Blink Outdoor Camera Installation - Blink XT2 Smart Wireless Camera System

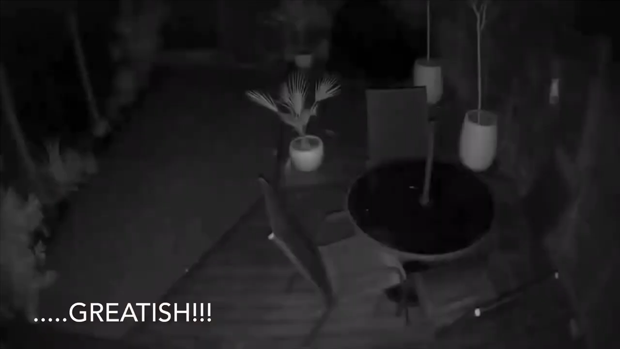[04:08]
The day and night picture quality is great but there is a setting where you can adjust the video quality between Saver, Best and Enhance which is particularly useful if you'll find that the saved notification clips are taking too much room up in your storage allocation.
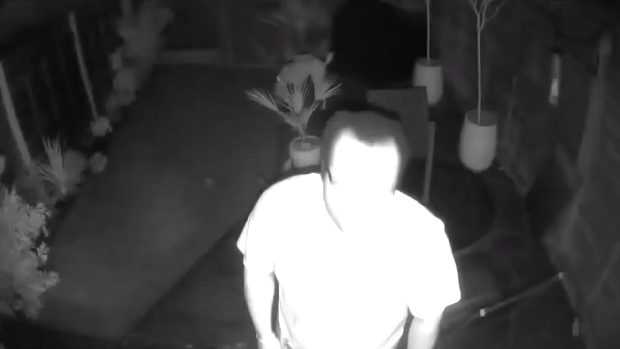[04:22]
The limitation in the quality of the clip in night vision is that when your subject is too close to the camera the image becomes too bright and you tend to lose all definition on the subject as shown in this clip.
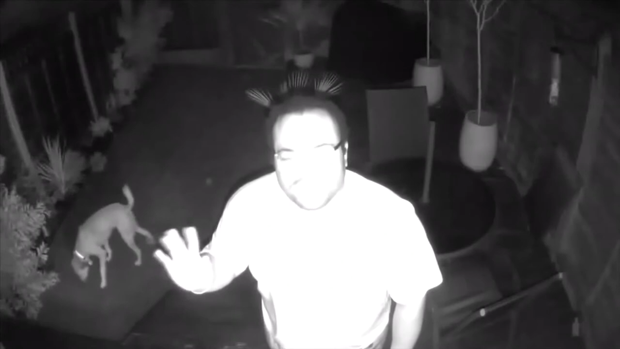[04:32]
There are a couple of issues which I've found about the system.